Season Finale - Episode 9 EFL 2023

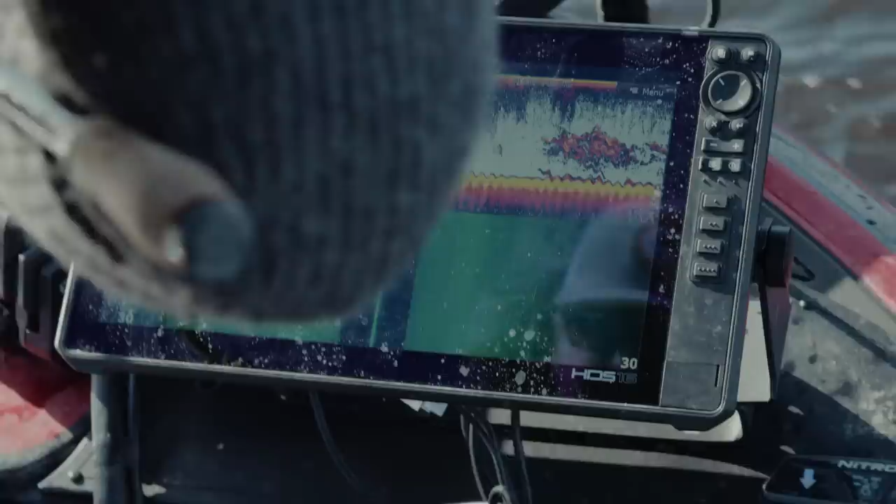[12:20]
We don't know what kind of bait it is. We don't even know what species that are coming in this lake,
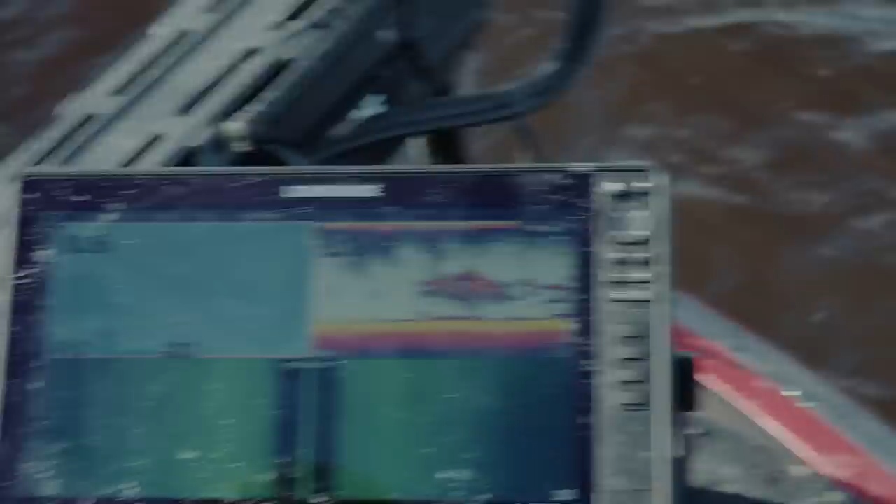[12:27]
but bait is always a good sign. If there's bait, there's pike.
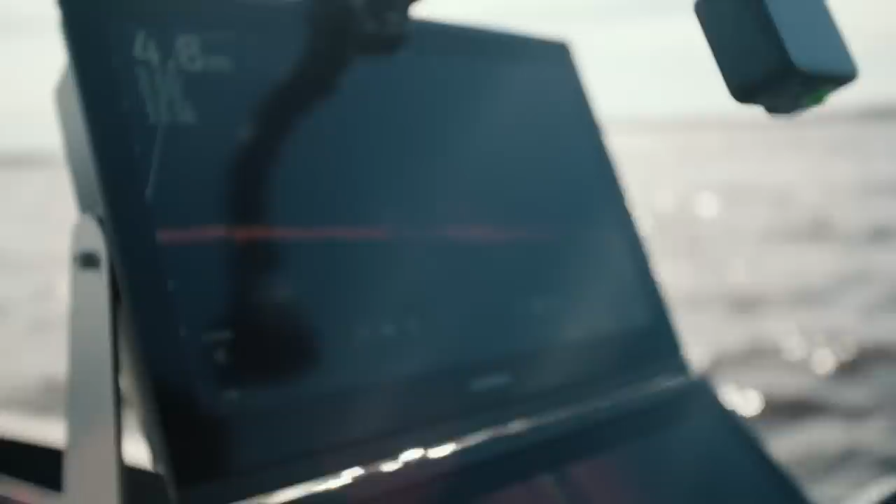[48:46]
But I think we should sharpshoot it. It's so...
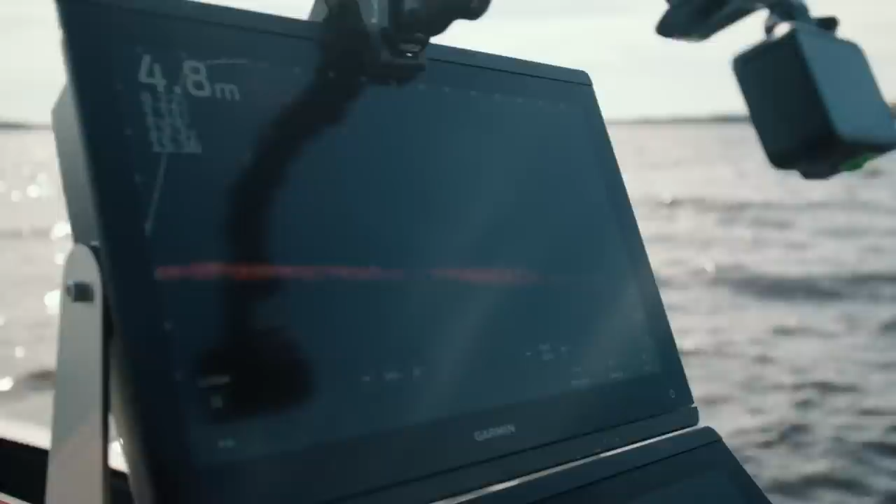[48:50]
On screen: depth 4.8 m
Yeah, it feels like a sharpshooting fish. Yeah, it's so in, like, in the mud or yeah, something.
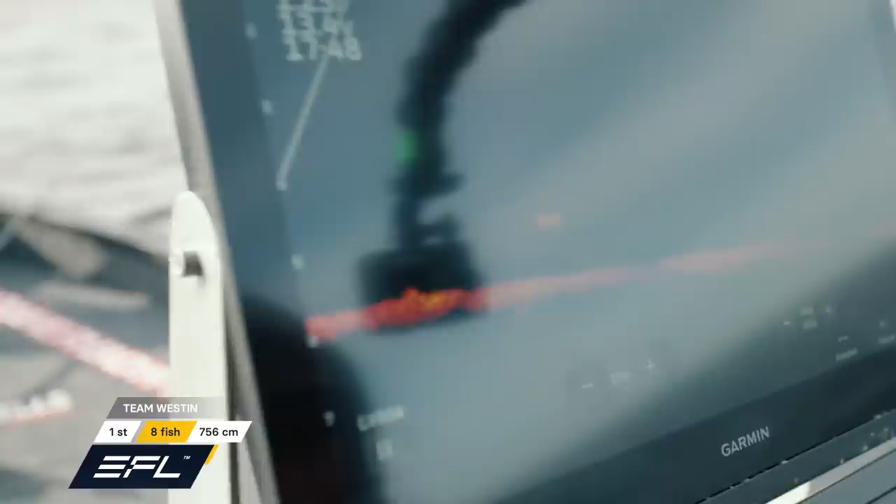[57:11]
Yeah, it should be. Now we see it on the perspective. Yeah.